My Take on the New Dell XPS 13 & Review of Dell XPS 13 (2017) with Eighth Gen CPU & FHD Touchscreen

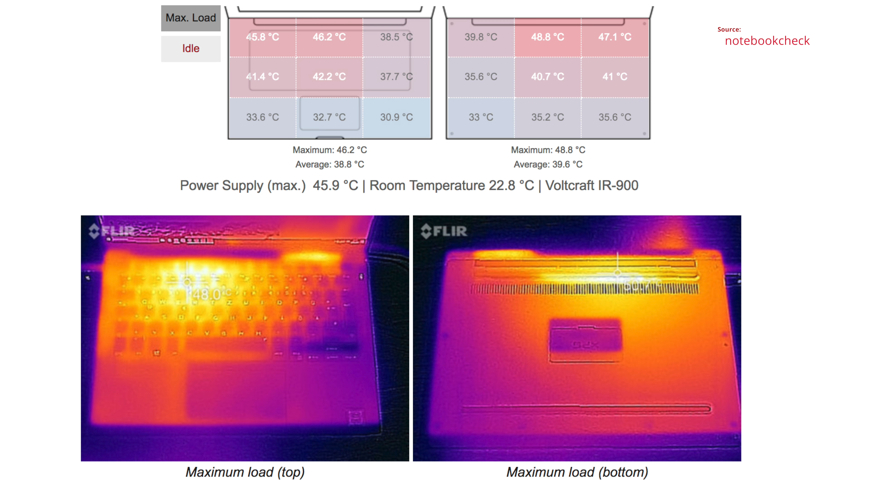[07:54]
check check out the review of this product they really do a good job they're very thorough but here you can see from the diagram it does get a bit warm above the keyboard and on the bottom as well